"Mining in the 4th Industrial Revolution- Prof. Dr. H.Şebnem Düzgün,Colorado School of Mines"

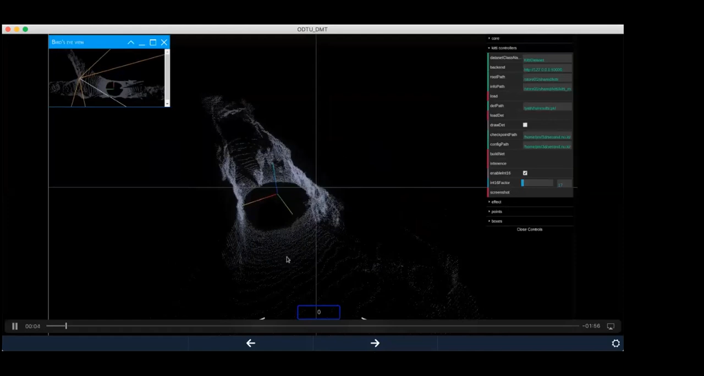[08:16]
Okay, so now you see, so this is a point cloud data collected from our experimental mine.
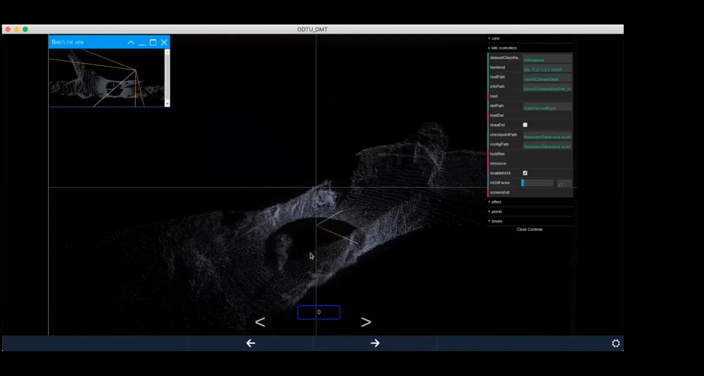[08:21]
It's called Edgar Experimental Mine. You see here the boundaries of the underground opening. We use OYSTER LiDAR sensors,
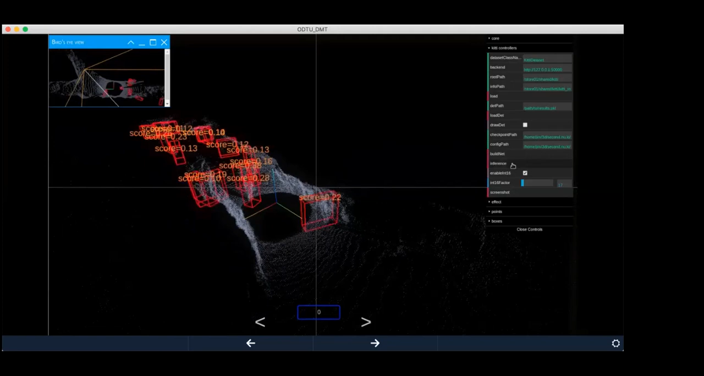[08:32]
which are mounted on autonomous platform, and our algorithm is autonomously detecting cubes of objects. So those are, we train the AI system for detecting human beings.
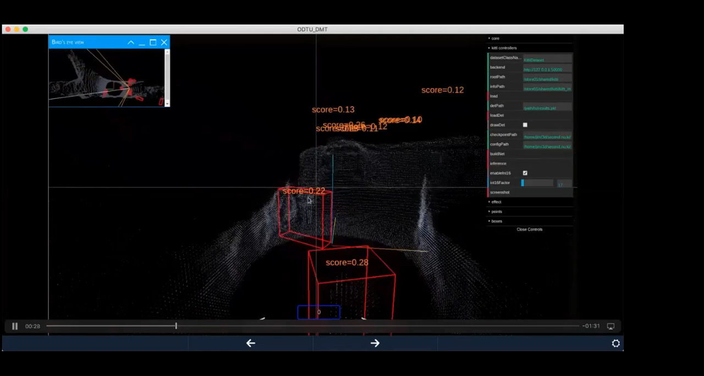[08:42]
So several human beings are detected
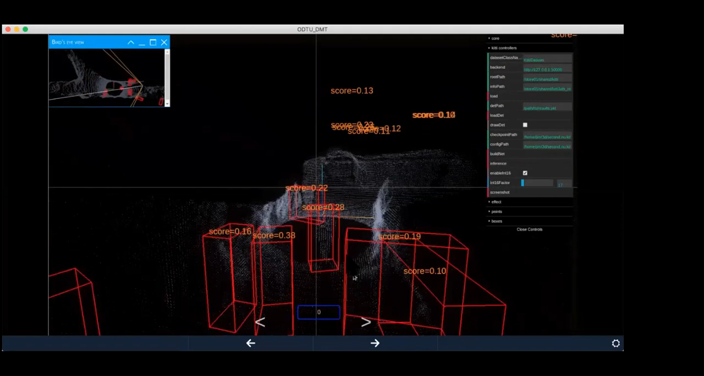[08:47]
in these cubes.
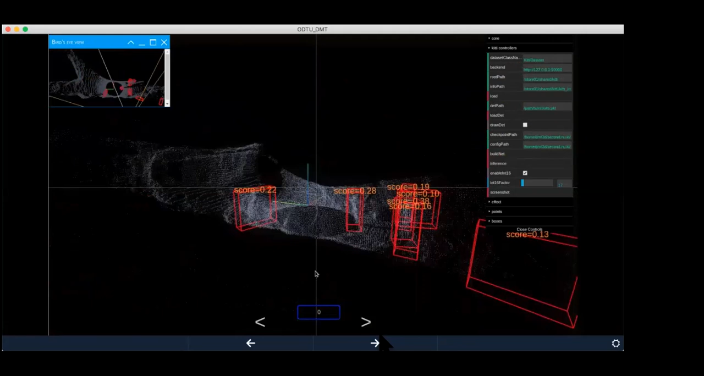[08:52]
So since LiDAR data is providing a 3D information about the object, we have a pretty good understanding of the size of the object as well.
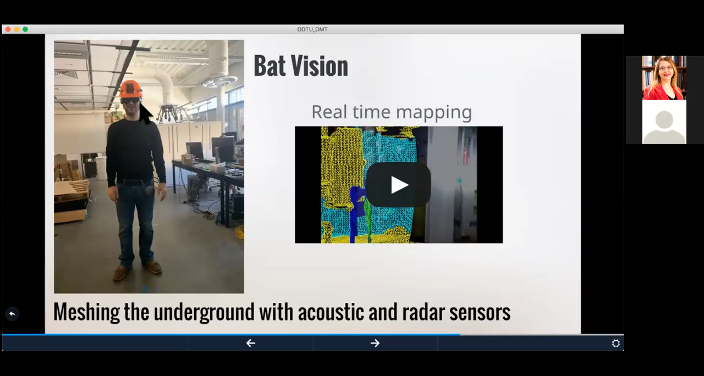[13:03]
So these sensors are, in fact, creating real-time map of the underground and showing that map transferred to the augmented reality. So here is an example of real-time mapping.
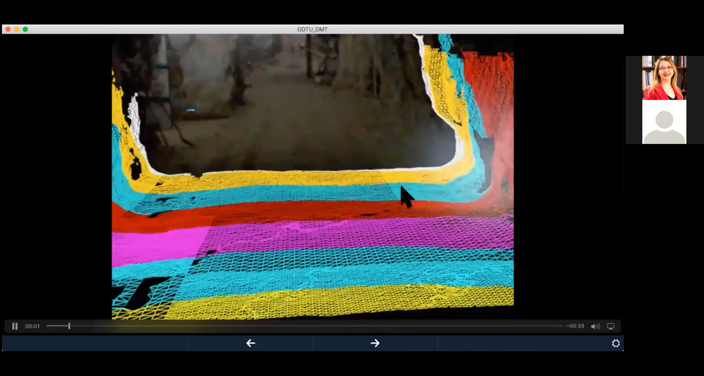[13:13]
So while you are walking, the mesh of the underground is created.
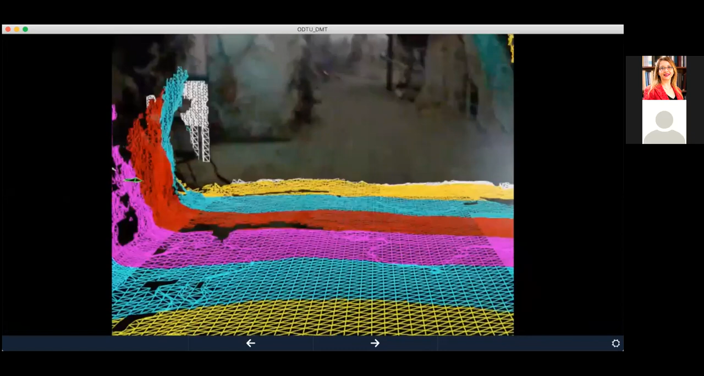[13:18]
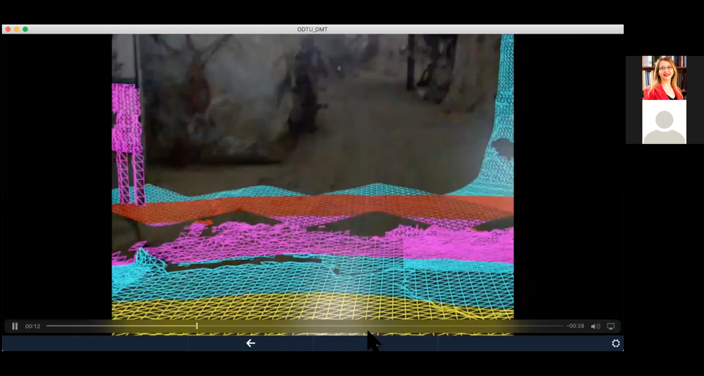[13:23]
And so this is an example of, again, an experiment we conducted in our underground maps, underground mine.
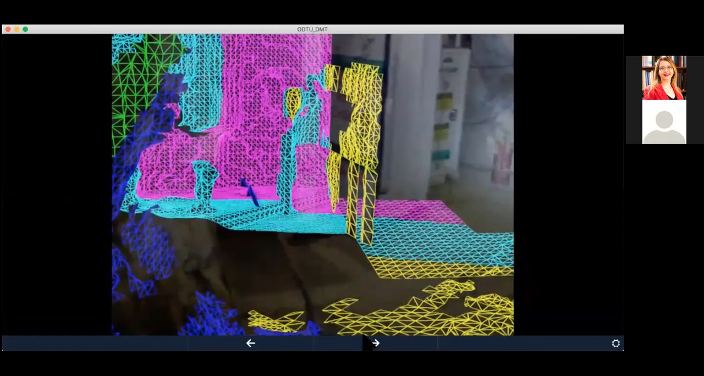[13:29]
And the colors are showing the type of the material.
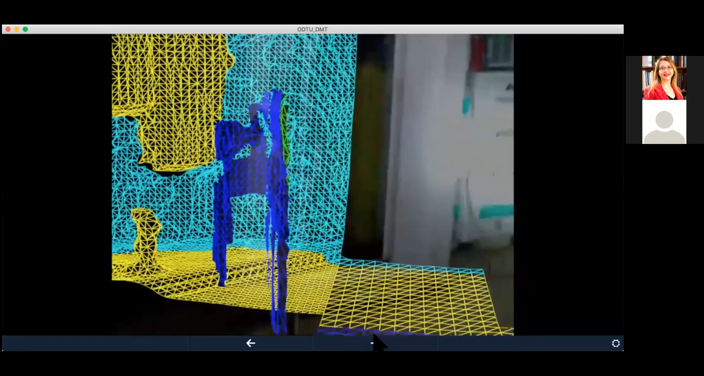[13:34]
So if you have sufficient sensors, you can even
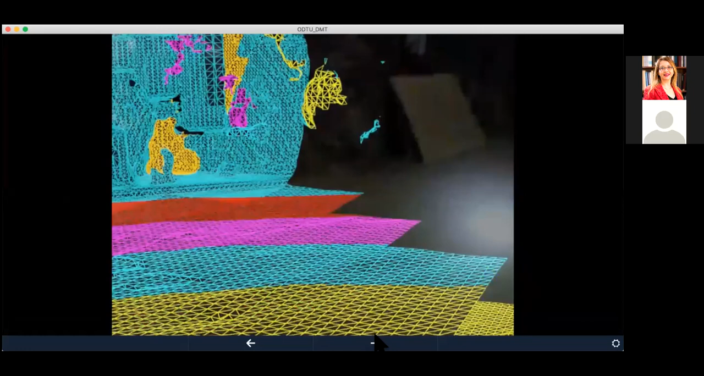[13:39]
classify the objects based on their material characteristics.
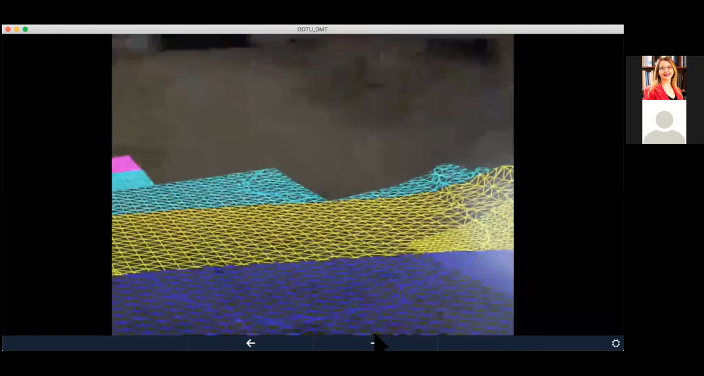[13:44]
So the system at the end will look like this.